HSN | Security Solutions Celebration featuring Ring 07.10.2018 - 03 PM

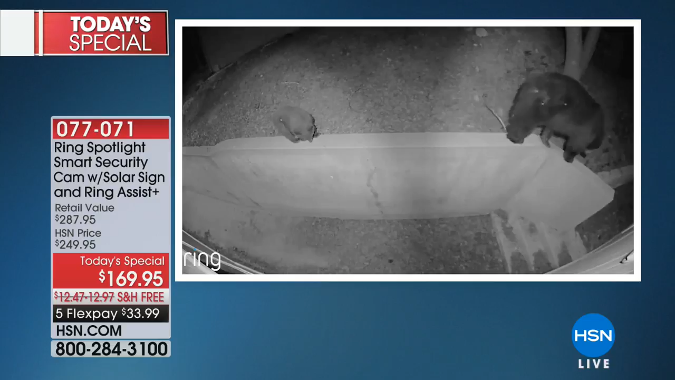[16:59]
Look, a bear is walking by, but you're going to get that alert from Ring, that spotlight camera showing you that that bear and that sweet baby bear are in your yard. But you know what?
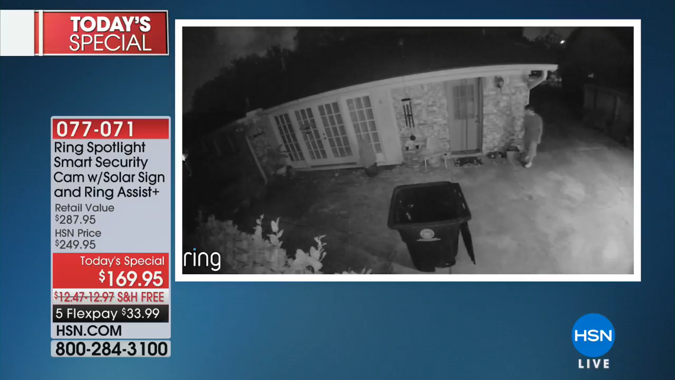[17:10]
Again, I think most of us were thinking about this when we're not at home or when we're inside of the home. We want to know what's going on on our property.
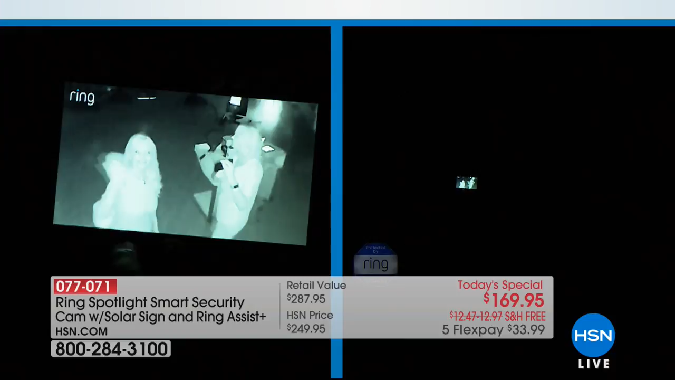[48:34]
So I've zoomed all the way in. Let me show you if I zoom out. I'm going to zoom back in again. There's Connie. All you do is you touch on the screen and the plus sign to turn on your light. So look at how it adjusts. So you can see us now.